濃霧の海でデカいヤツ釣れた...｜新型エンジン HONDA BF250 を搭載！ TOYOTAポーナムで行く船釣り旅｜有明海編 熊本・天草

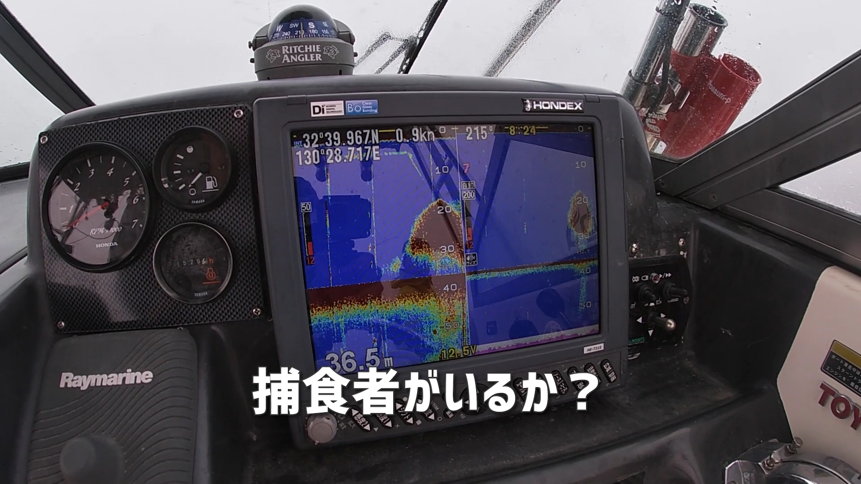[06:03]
On screen: depth 36.5 m
これはやばいぞイワシ玉イワシ玉だこれただ捕食者がいるからする確かにおるおるおるあ、ついてきてるか?捕食者おる?
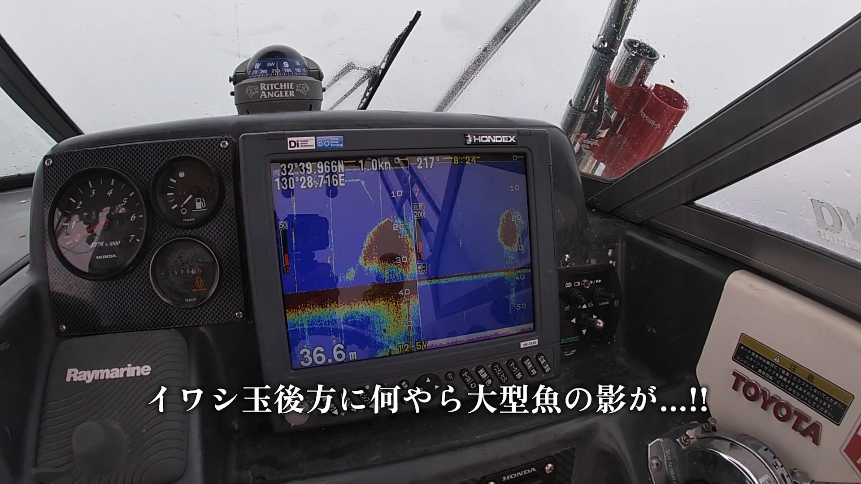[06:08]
On screen: depth 36.6 m
ついてきてるかもしんないいや、そうでもないかあ、あなんかクタクタクタクタクタえぇー!